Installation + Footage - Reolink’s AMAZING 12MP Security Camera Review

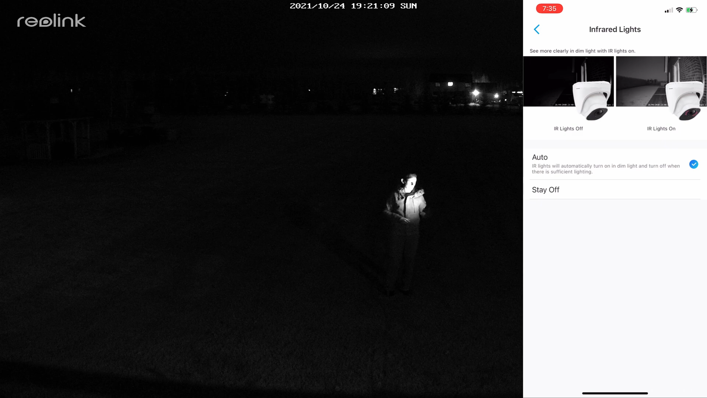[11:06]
So here we are outside and I'll turn on the IR light in the camera and I'll start here at the 25 foot marker and walk towards the 300 foot marker.
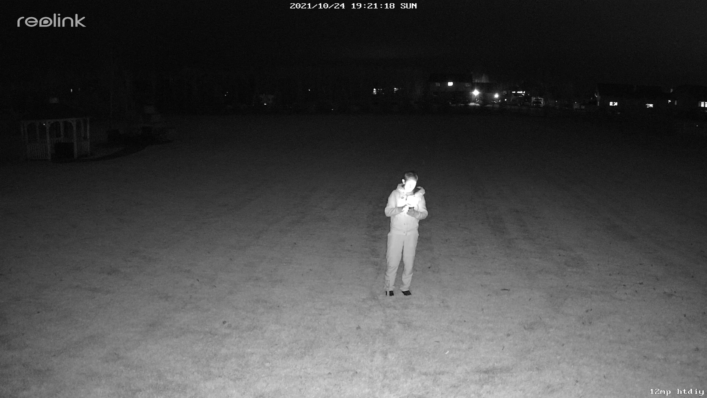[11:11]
Now we're at 50. 75 and I'm hardly visible. Now at 100. 150. 200. 250. 300.
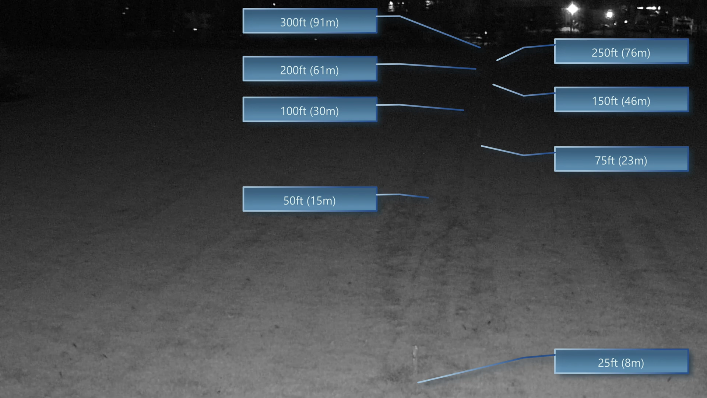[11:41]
So as expected the limit here for the night vision lights is about 50 to 75 feet in a situation like this where there's no ambient light.
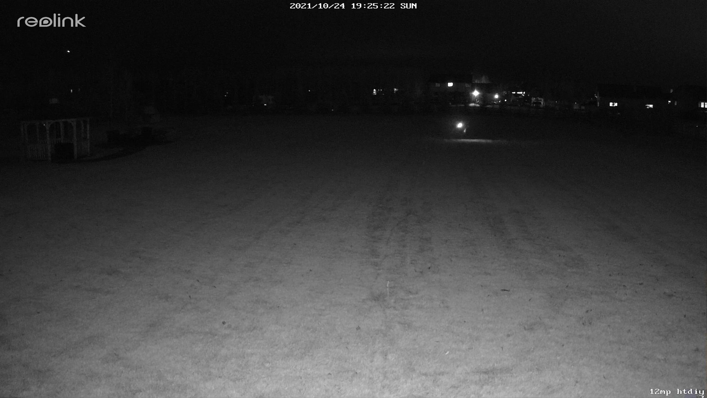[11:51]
Now if there were street lights on or other lights around the visibility would be further. For our next test location we're going to place the camera here temporarily over the back door.
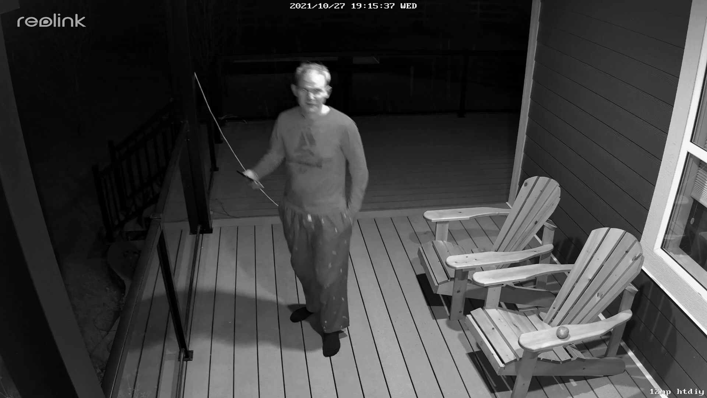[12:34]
Here we are in black and white mode and I've got my deck lights turned on.
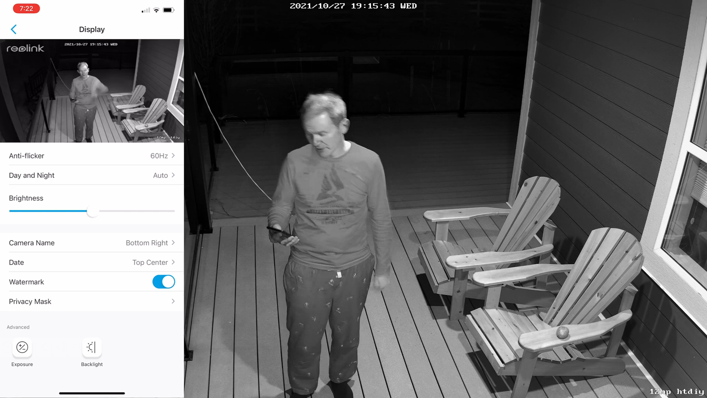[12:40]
So let's turn those, let's turn it to a color mode. And since these lights were always beyond when it's dark out I'm comfortable leaving it in the color mode.
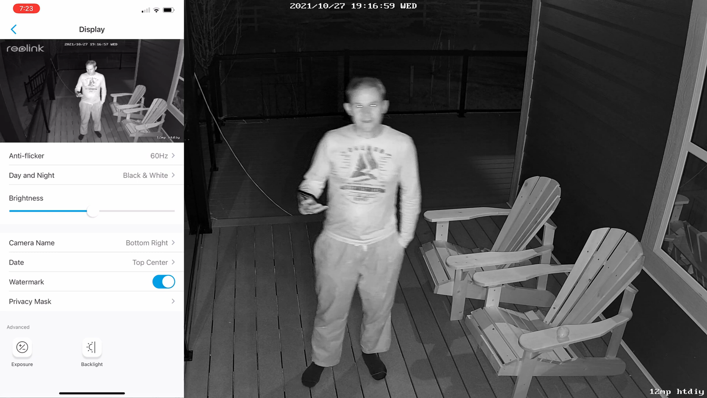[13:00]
So the deck lights are turned off. Let's have a look at how this would be in color.
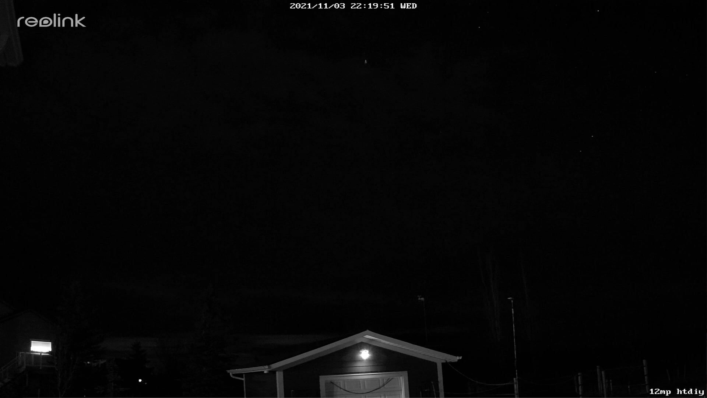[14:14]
The footage starts here on a cloudy evening and then we have some aurors starting to shine through and eventually the clouds burn off. Since the camera is in nighttime mode in black and white we didn't capture any color. I did try switching the camera over to color mode for a minute but the aurors were not bright enough to be captured by this camera. Nonetheless pretty impressive.
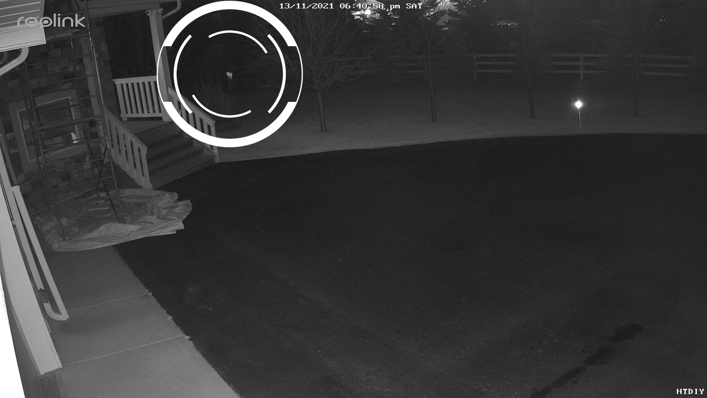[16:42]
So now we're going to do the test again at night in total darkness with the exception of the camera's own LED night vision lights. The license plate reflective surface is preventing us from seeing much detail here. And it's about at the 25 foot mark where facial features become recognisable. And this is 10 feet away.